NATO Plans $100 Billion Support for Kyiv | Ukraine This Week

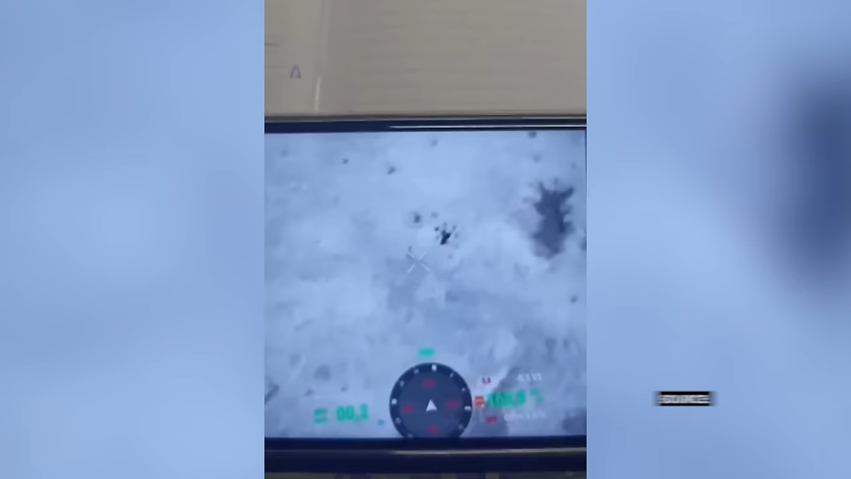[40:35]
And, of course, in this footage here that we see right now, this is captured from a Russian drone showing this hexcopter in action. The innovation seems endless, almost. I'm wondering where this stops, because we keep seeing these.